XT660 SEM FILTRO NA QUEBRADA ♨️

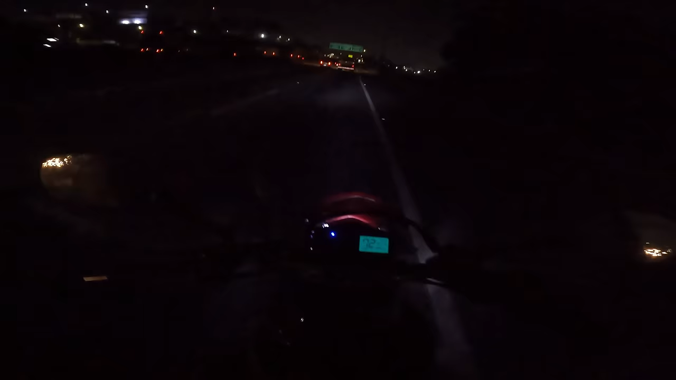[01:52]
Radarzinho aqui de 90. Olha o radar, maluco. Olha as ideias dele. Era 90, maluco. Você tá pondo o radar 60 por hora.